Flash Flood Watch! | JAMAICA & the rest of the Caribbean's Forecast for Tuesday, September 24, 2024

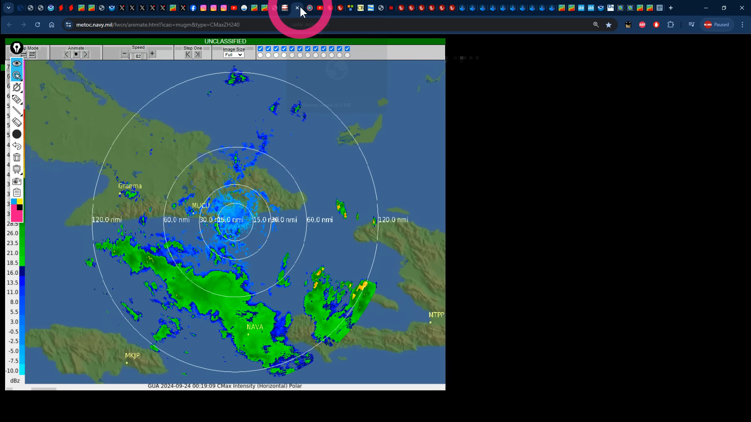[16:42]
well and if we take a look at the guantanamo b cuban military radar we can also make out some rainfall as we speak right there between haiti
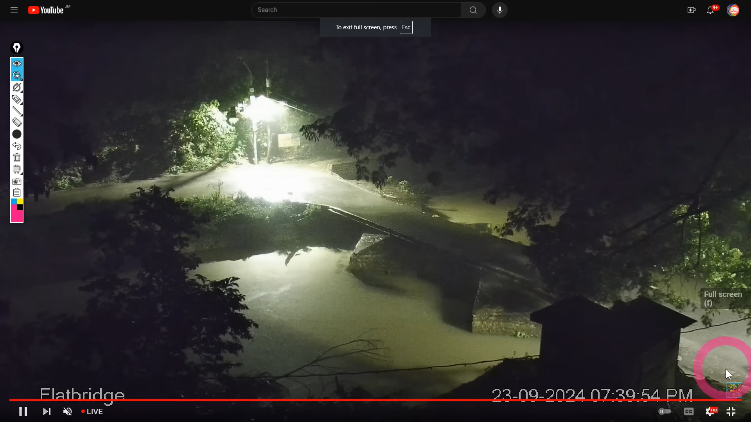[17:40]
having some heavy rainfall as we speak we can definitely see the rainfall pushing forth and pushing through
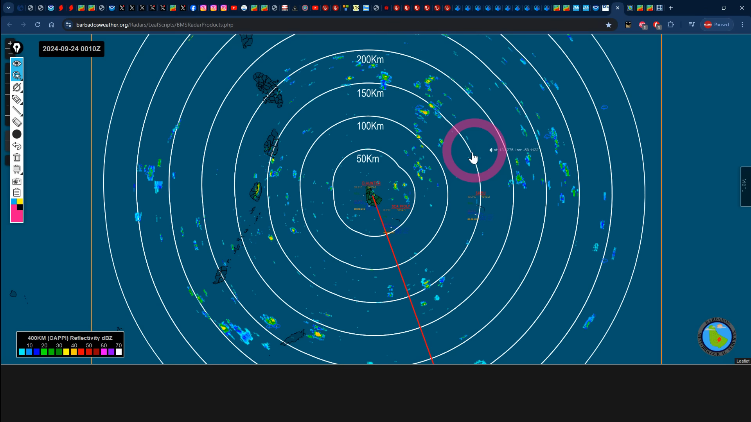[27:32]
coming in from the east definitely passing to the north of barbados maybe going to be affecting portion of martinique st lucia st vincent and granites some of this rainfall
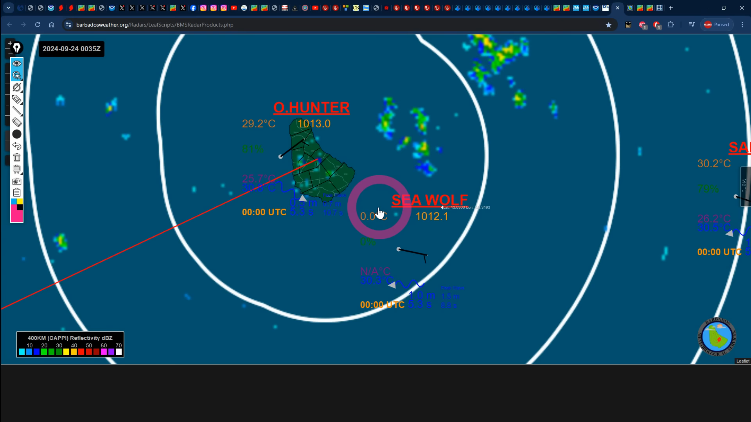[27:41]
definitely going to be affecting portion of barbados as are it's possibly already affecting section of barbados coming in